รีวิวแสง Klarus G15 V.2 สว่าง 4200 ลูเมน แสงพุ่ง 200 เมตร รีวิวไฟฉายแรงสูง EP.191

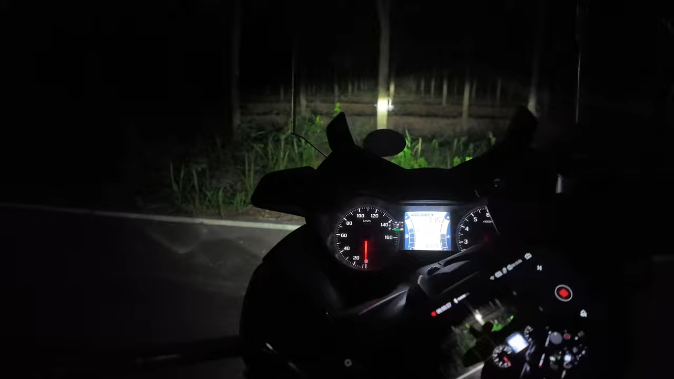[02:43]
จะเห็นว่าถ้าออกจากลัดสนี้ของแสงไฟหน้ารถมันก็จะมืดสนิทเลยนะเพราะฉะนั้นผมก็ลองเทศให้ทุกคนดูเลยนี่คือแสง Low ครับ funded Ajax style. Graham erfates by Kennel teamธรรมที่ทำก spends cold泡หาestabบออกปยากดrrlีกว่าผออกแล้วก็ตับปิดไฟใไม่จะงétéiresสนิทย์จากหน้ารถienneไม่ปิดนี่คือปิดไฟ ไฟจากหน้ารถอยากลักษณะแสงไม่ได้夫มากพอให้ขับรถได้เป็นแบบนี้นะครับ แล้วก็ถ้าปิดไฟ
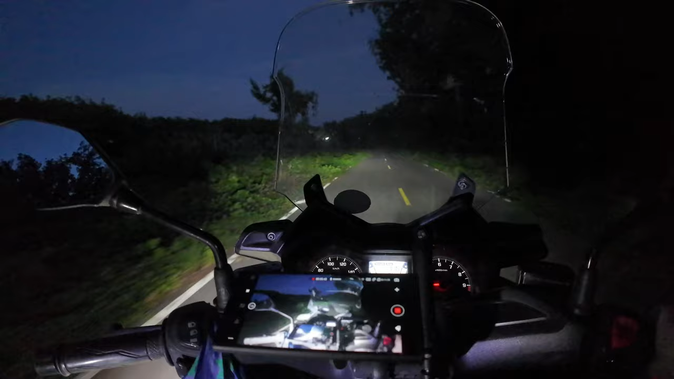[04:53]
ี้ ถ้าผมปิดไฟครับก็แสงก็จะเป็นลักษณะบางๆนี้นะ ยังไม่ได้มือนสนินมากก็น่าจะคบท้วนชัดเจนพอสมควรนะครับสำหรับใครที่อยากดูคลิปฟูรีวิวของตัว KALA G15ผมใส่ลิงค์ไว้ใต้คลิปไว้แล้วนะครับส่วนยางพลากันอีกนิดหน่อยนะครั